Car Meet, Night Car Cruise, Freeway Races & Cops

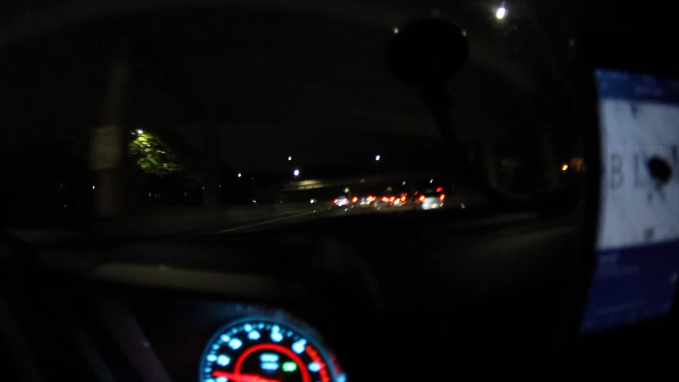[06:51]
So, they're going to get some light. And they usually supposed to have their lights on. Don't think they got lights off. They trying to catch motherfuckers. I said I'm on the GoPro now, so I didn't have to hold my camera.
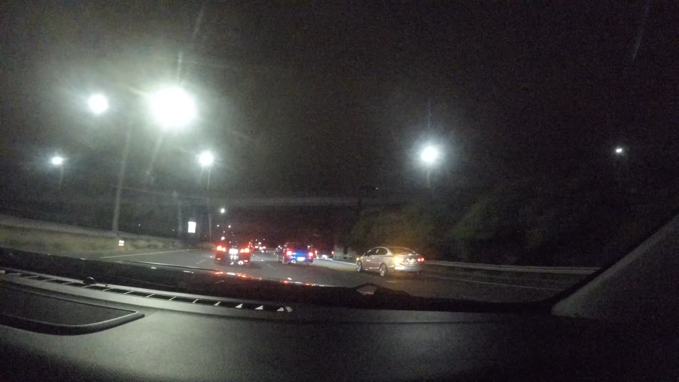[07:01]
I wrote my window down, but I don't want to get all that fucking, you know what I'm saying? I can't pass this wheel because all the races is up there.